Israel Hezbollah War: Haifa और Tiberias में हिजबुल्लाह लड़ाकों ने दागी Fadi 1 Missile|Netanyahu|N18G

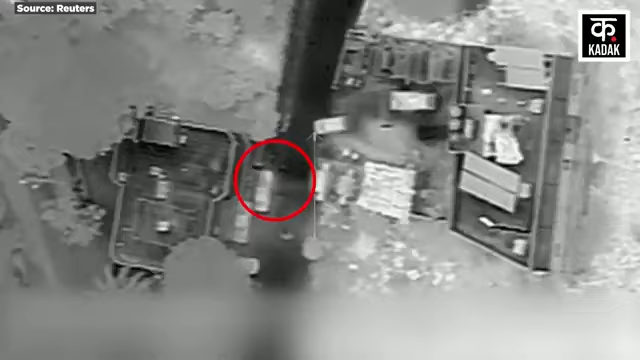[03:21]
वह इसराइली सेना ने बताया कि उसके लड़ाकू विमानों ने बेरूत में हिजबुला के खूफिया मुख्याले से
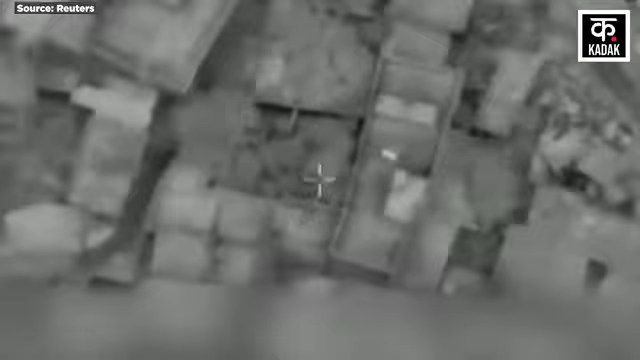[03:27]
जुड़े कई लक्षयों को निशाना बनाया जिसमें खूफिया जानकारी जुटाने के साधन,
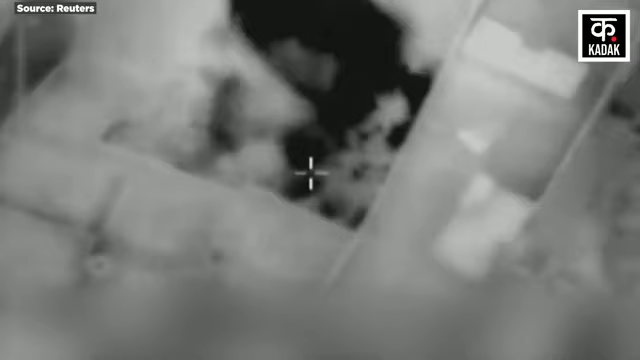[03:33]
कमांड सेंटर और अतिरिक बुन्यादी धाचा साइट शामिल है इसराइली सेना के हवाई हमलों ने बेरूत